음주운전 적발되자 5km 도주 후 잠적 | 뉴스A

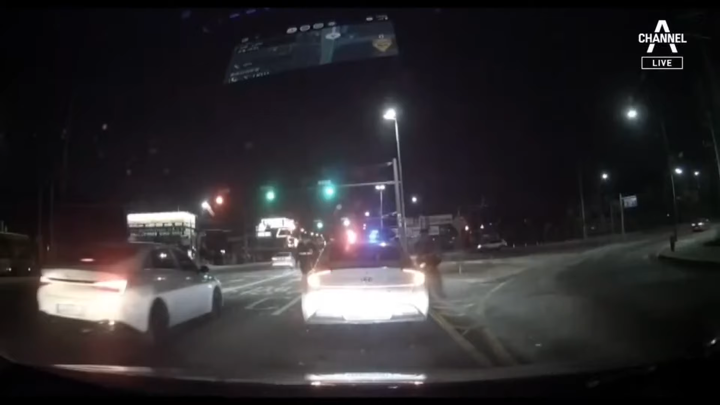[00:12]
허겁지겁 순찰차에 올라타는 경찰관들. 아슬아슬하게 차선을 바꾸며 검정색 승용차를 따라갑니다.
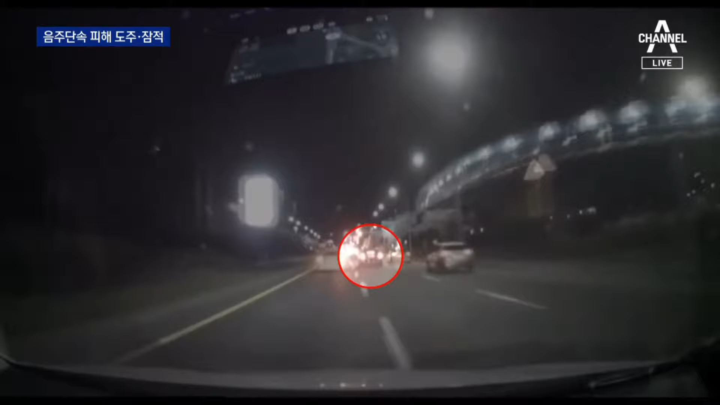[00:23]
추격전은 의정부에서 노원까지 5km 넘게 이어졌고 운전자는 차를 인도 위까지 끌고 올라가더니 아예 차를 버리고 달아납니다.